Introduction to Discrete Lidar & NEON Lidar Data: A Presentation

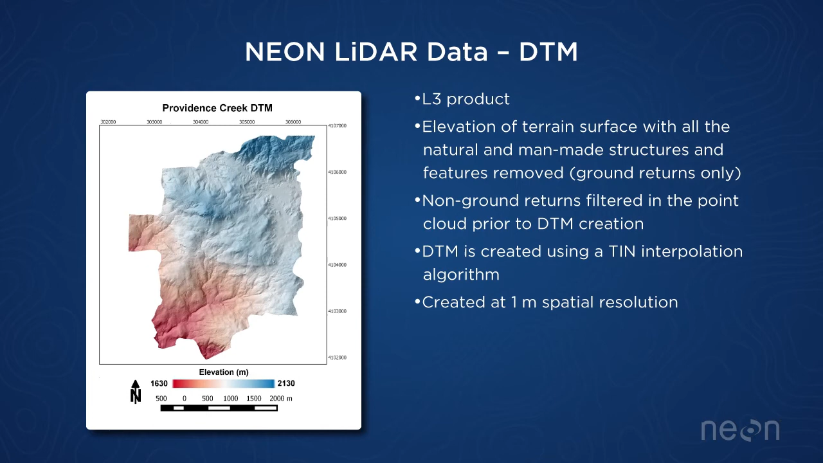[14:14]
And then, let's go back a sec. We remove all the vegetation points and then just interpolate just the ground points. And so that gives us this, just the ground surface. And I think I mentioned on the first day that LIDAR is really one of the only technologies that's able to do this,
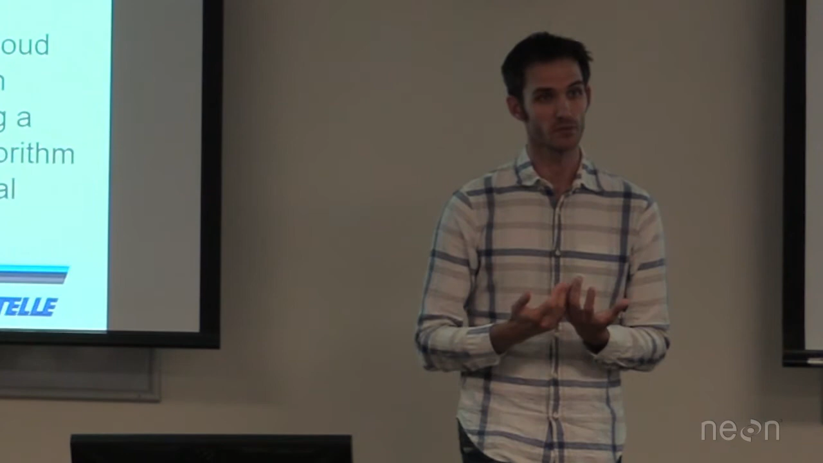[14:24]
to classify those ground versus vegetation points and then just get the ground so you get an idea of what the surface looks like.
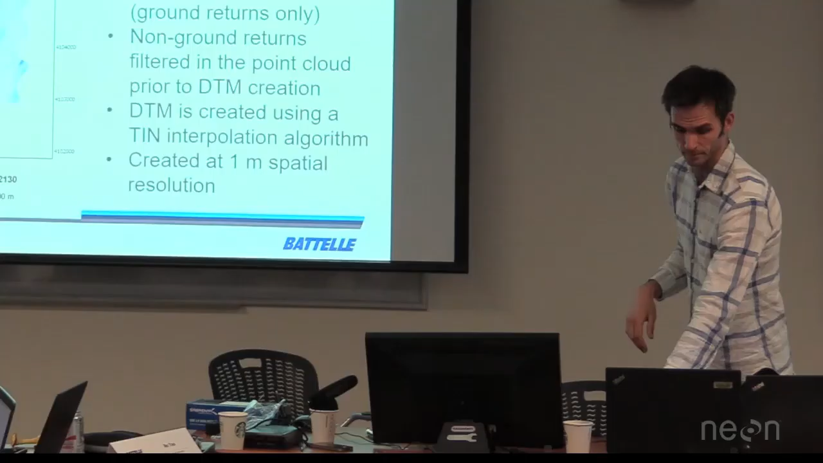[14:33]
So this is just a little animation that shows the difference between ground,
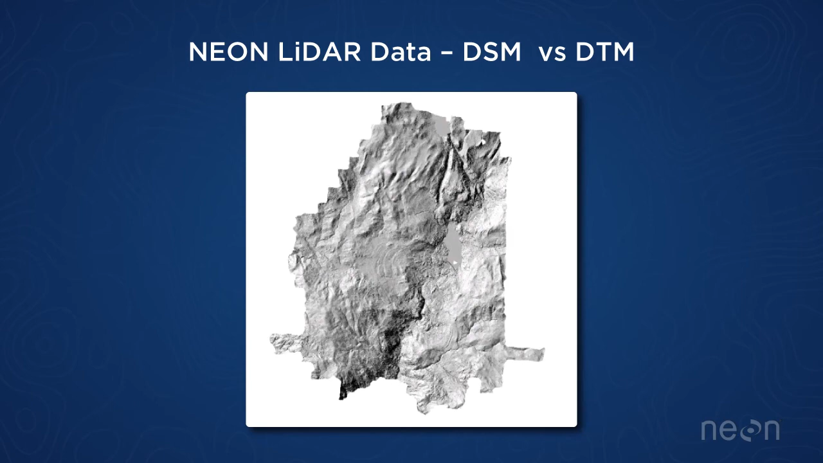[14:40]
the DTM and the DSM, removing those vegetation points.